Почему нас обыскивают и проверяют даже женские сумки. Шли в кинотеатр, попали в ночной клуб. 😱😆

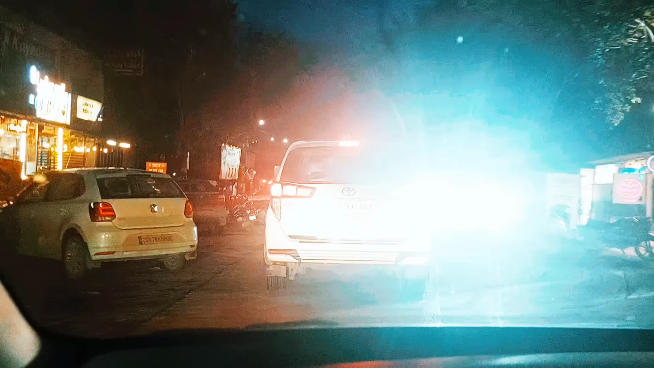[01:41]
Никого нету впереди у него. Нет, там кто-то есть там, что-то есть там впереди, мне кажется. То ли скутер, то ли что-то там. Машина. Машина какая-то есть.